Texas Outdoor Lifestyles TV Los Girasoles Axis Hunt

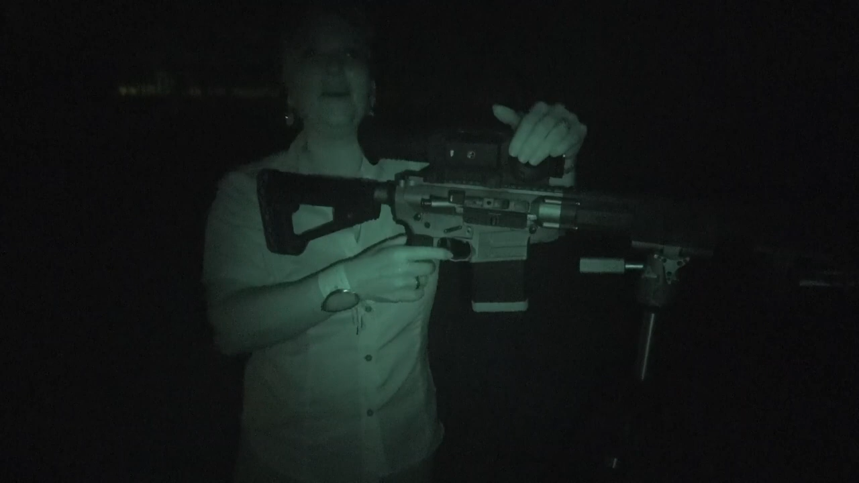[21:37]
Good deal. Good shot, Vicky Lynn. Oh my God! Vicky Lynn!
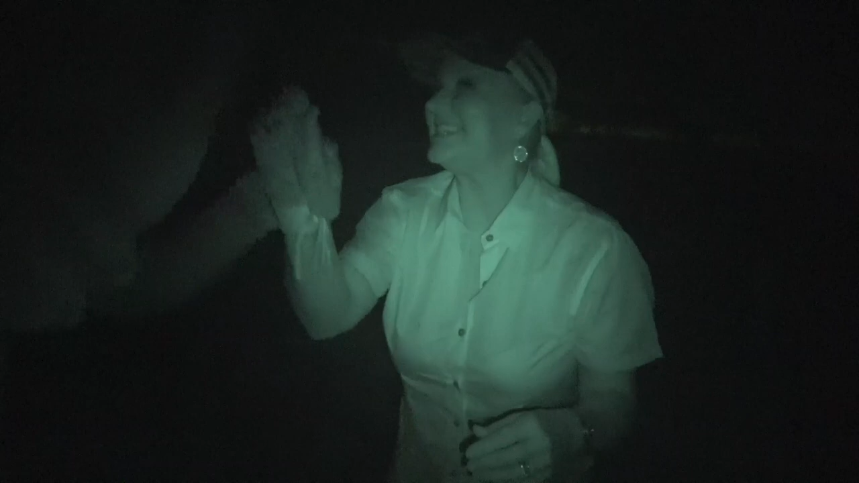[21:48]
Give me some skin, Vicky Lynn. A year ago today.
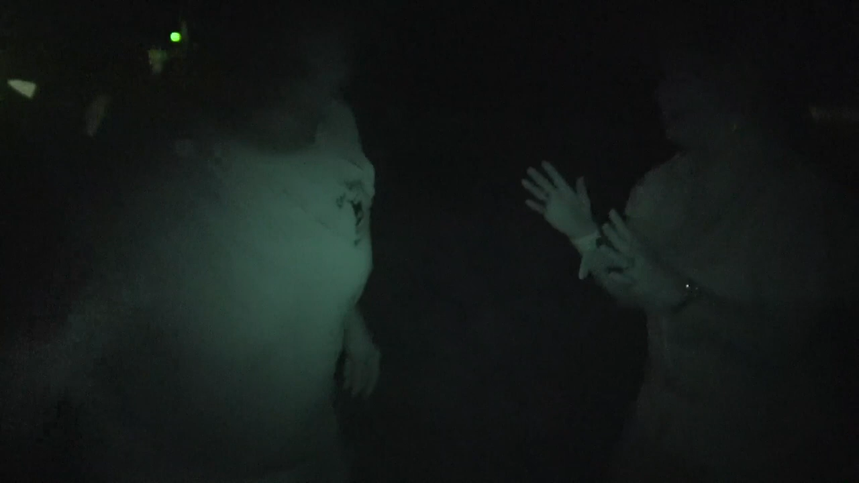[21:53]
Get you some hog sniper. A year ago today. I've been hunting him.
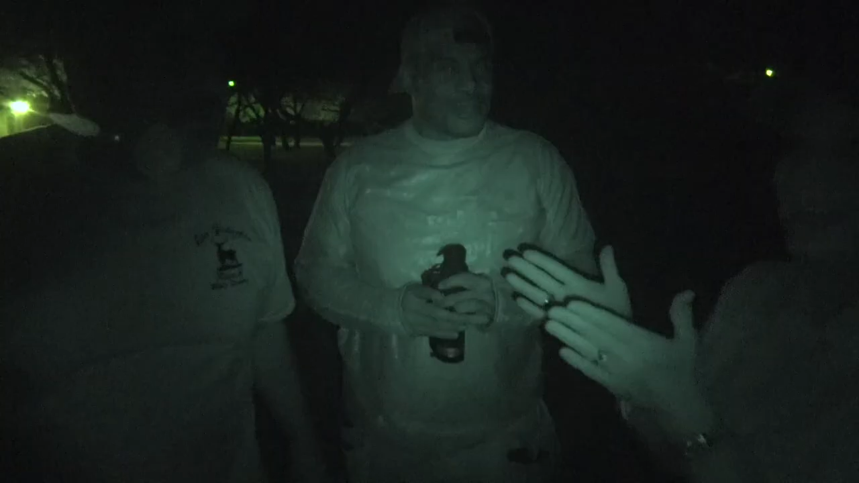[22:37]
Woo! And guess what? Vicky, my goodness. She got her some.
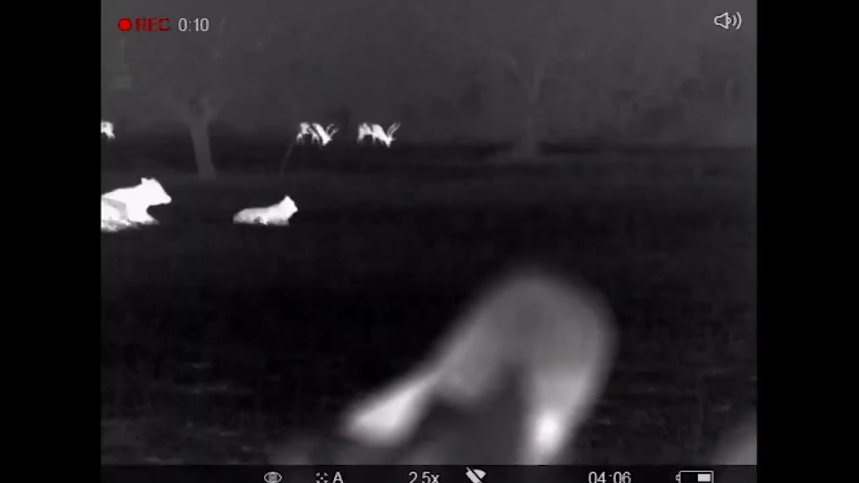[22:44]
Oh, yes, she did. God. Boy, you could hear that bullet thump him. Boom. Man. Oh. And then he ran. Yeah.
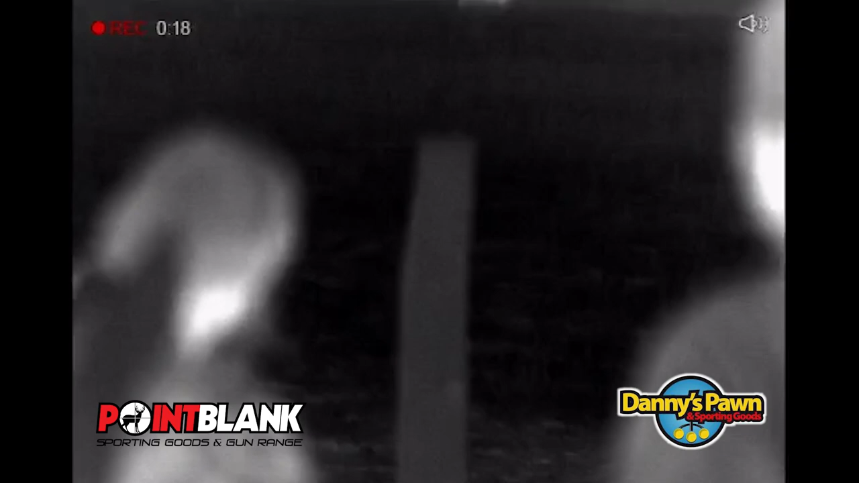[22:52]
He's down. I mean, look at him. He's down. Look. He. The third one, I dropped him. But he was going to fall. He was already hit. Ruben, yeah. I wish you could see what I'm looking at over there.
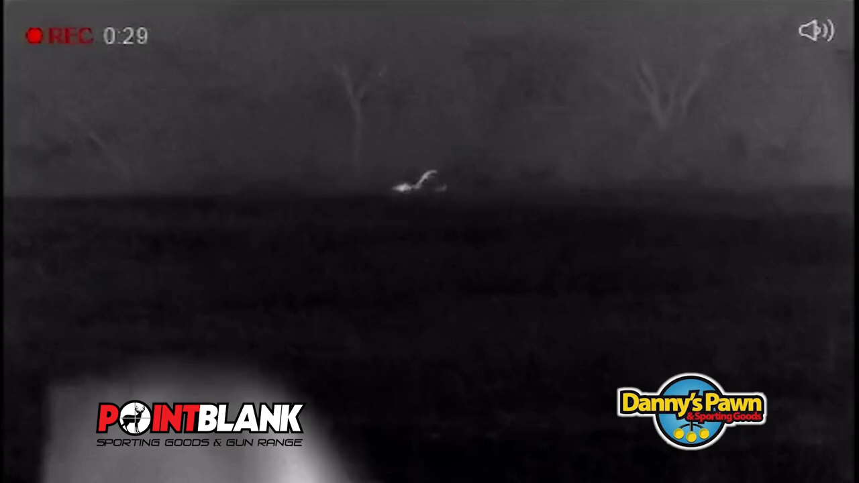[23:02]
The horns are like that, laying on the ground. Oh, my goodness.
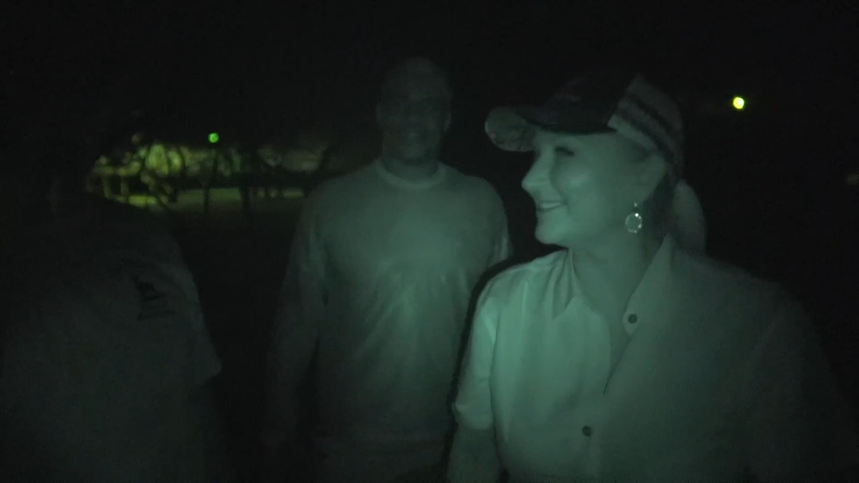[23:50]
Yes, right in the backyard. Silly wabbit. Oh my God. Well, man, you know what? Well, let me tell you, we wouldn't have done it without you, Corey. That's for sure. Hey, I'm going to tell you, it's just a testimonial to what thermal hunting can do.
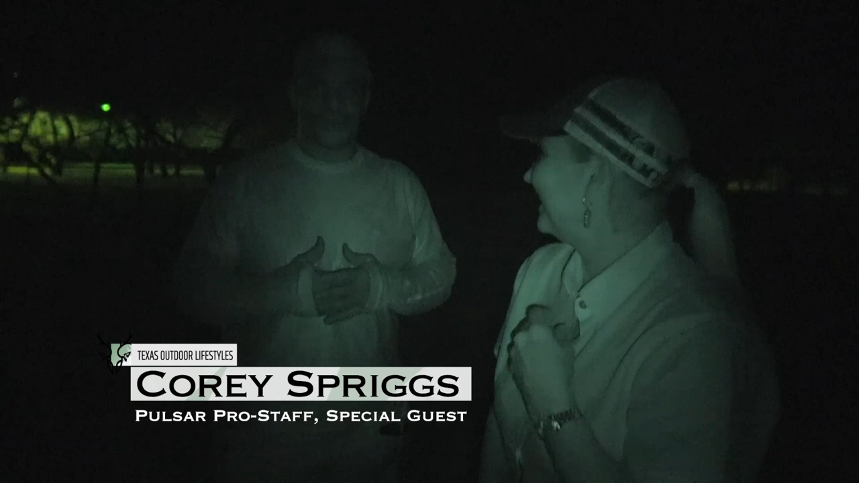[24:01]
It is the game changer. Yeah. I don't care what you say, what you have, when you can go at pitch black
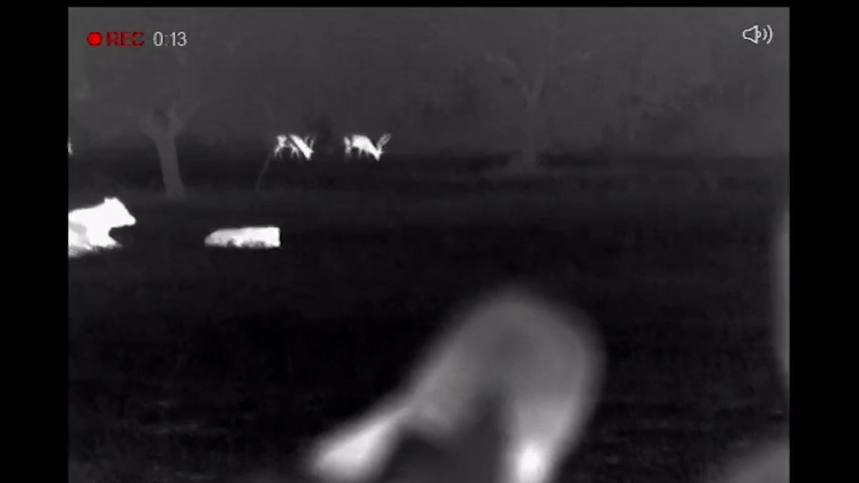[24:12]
and be able to hunt at night. Now, let me tell you something, guys.
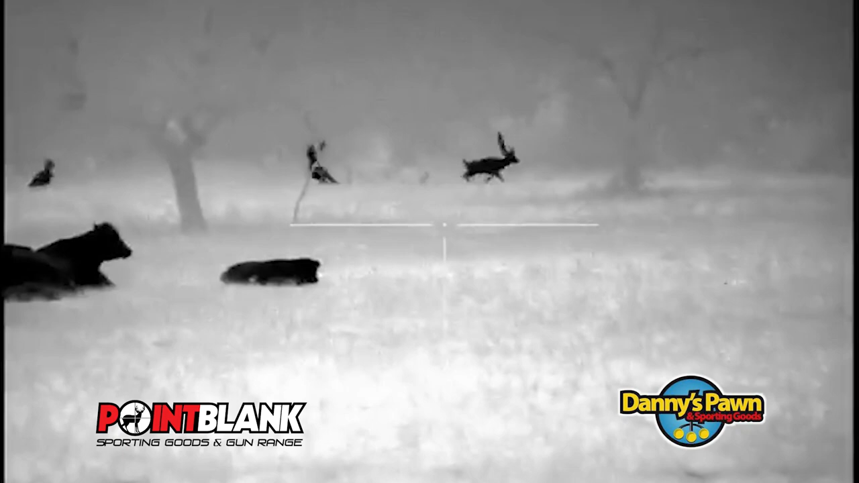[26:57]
the shot placement, it was awesome. Yes, even though a few hit the dirt, but hey, it was in the moment.
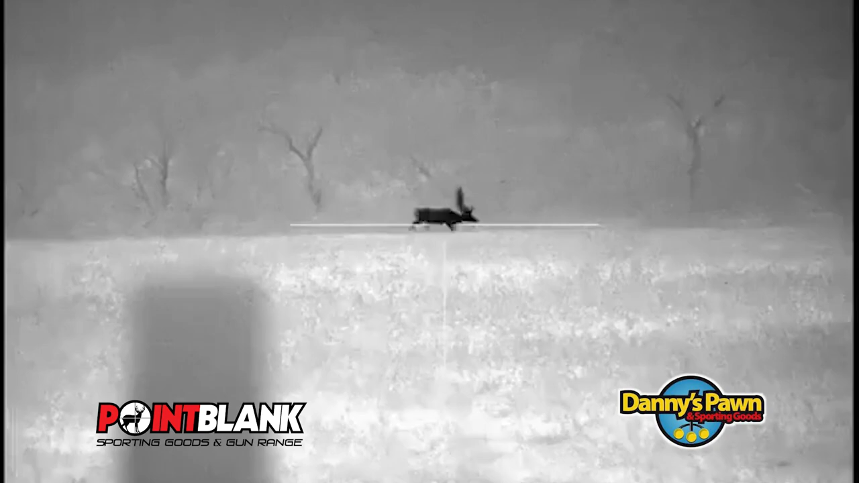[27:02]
But you know what?
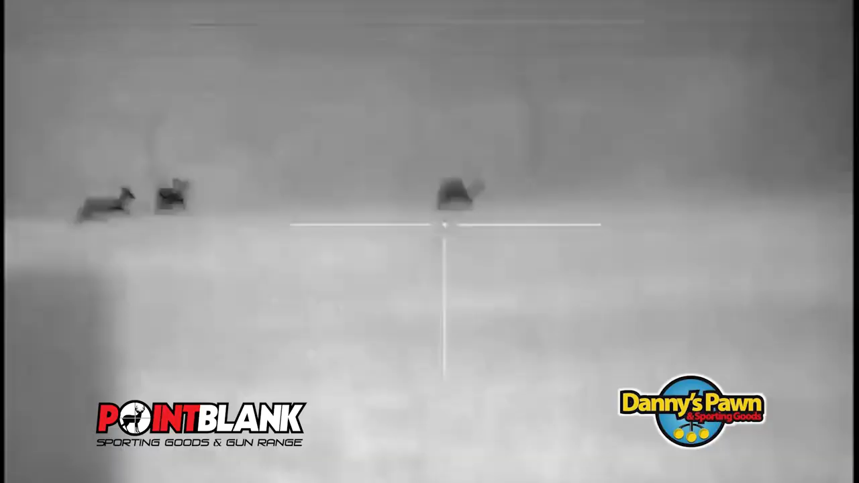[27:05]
It was awesome that you got the shot. I know, you know, but I got the first shot.
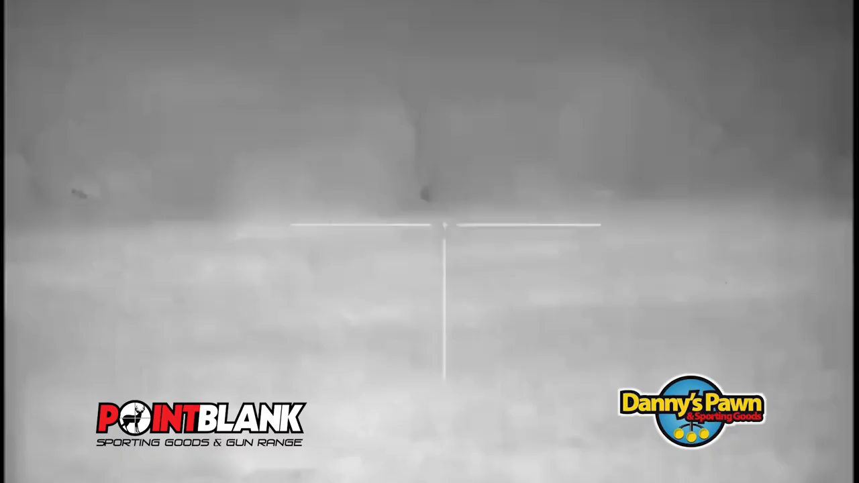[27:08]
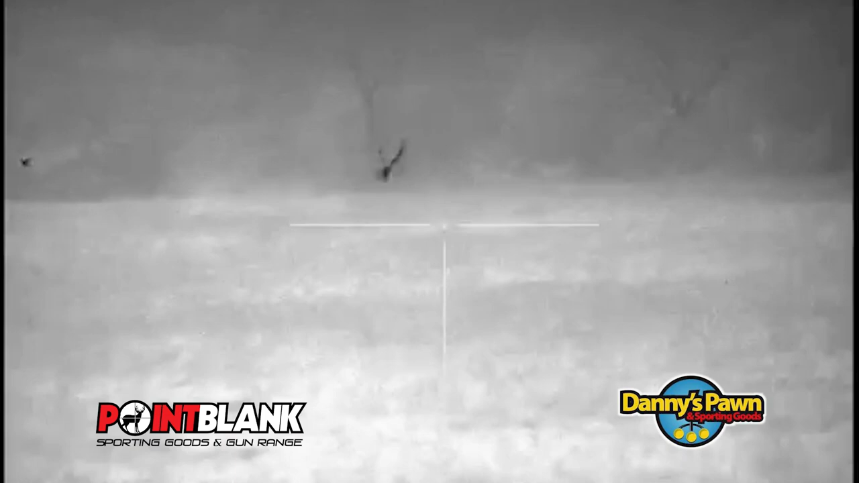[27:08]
Yeah, that was. And then the second one, no. The third one, no. And the fourth one, I hit him again.
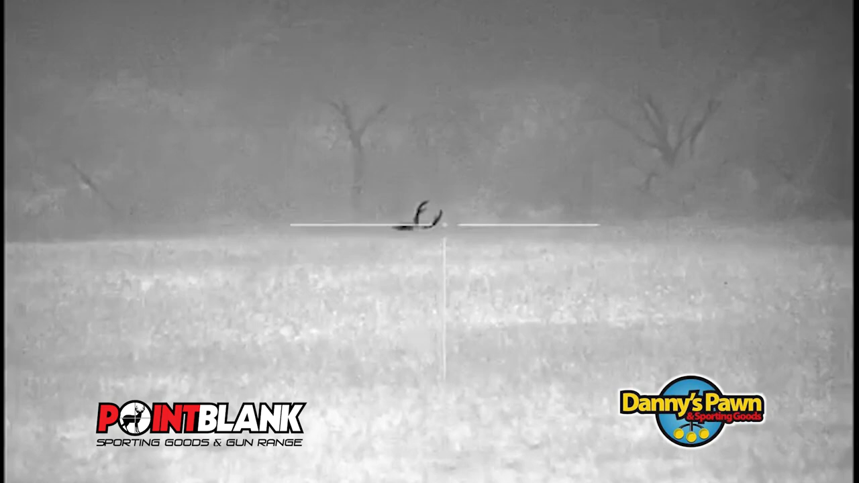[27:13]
Yeah. First and fourth. Yeah, first and fourth. This is going to make him awesome. But the first one, he was going down anyway.